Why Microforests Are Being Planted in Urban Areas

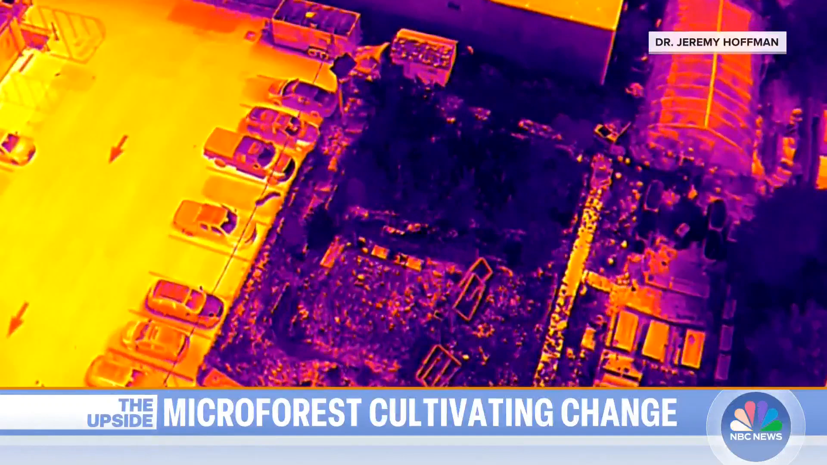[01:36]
Thermal imaging seen here by drone demonstrates the impact of micro forests on temperature, an average of about 80 degrees in the woods versus a blistering 125 degrees in a nearby parking lot.
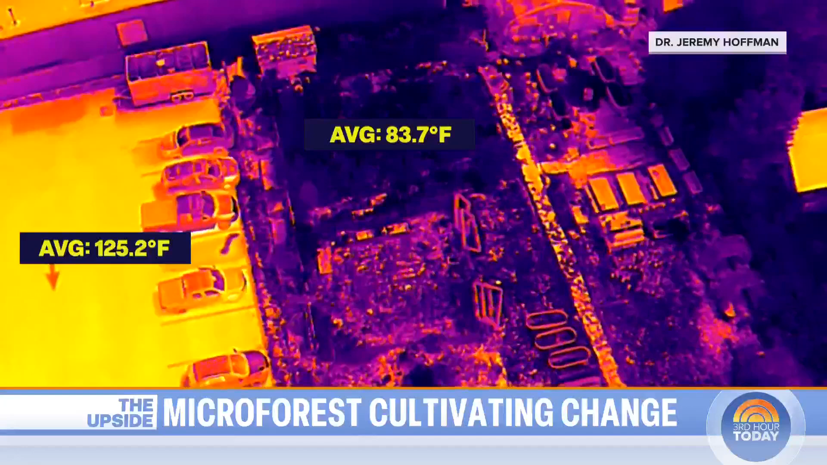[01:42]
And for a major industrial hub with a lot of pavement, the benefits bloom beyond there.